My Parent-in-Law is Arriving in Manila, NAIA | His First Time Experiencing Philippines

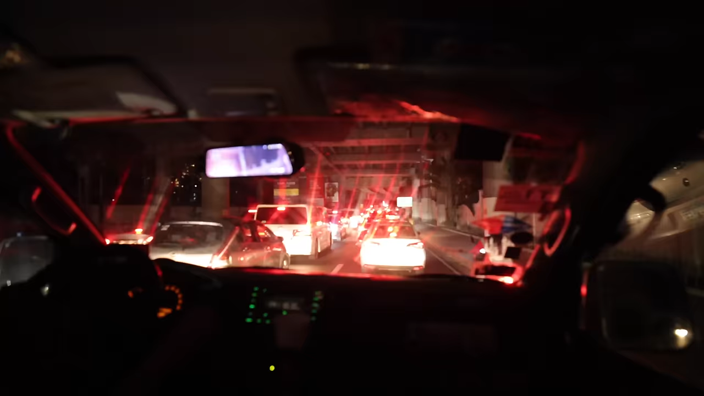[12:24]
so gp this is what we call manila traffic right here when we go 0.0001 mile per hour yes